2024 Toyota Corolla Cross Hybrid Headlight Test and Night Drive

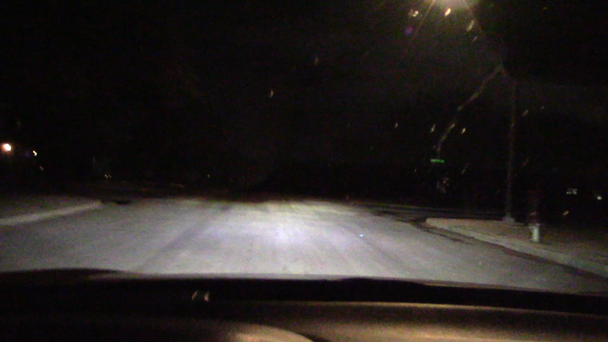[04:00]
So I'm assuming this is set to factory specs. And here on a flat surface I've got around oh. Looks around 35 yards. I can't see anything beyond that. Unless I put the high beams on. Let's go down some dark streets. See what we can find.
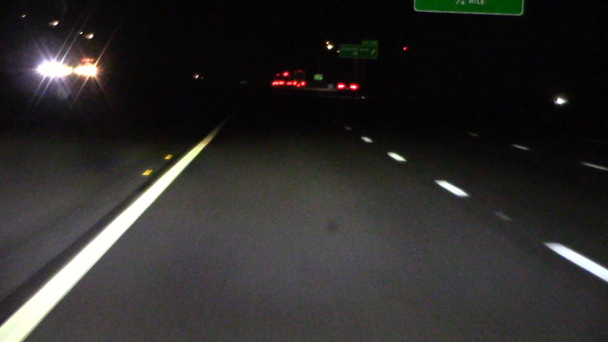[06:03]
I can't see what's on the road. Not very encouraging. Unless of course I turn my brights on. But that can make a few people mad. So. I'm going to drive with the low beams on. At freeway speed. And hope I don't run into a deer. Or an antelope. Just the way it is at the moment. Actually these headlights definitely need to be adjusted. I have no idea if these are factory spec. That's a nice bump.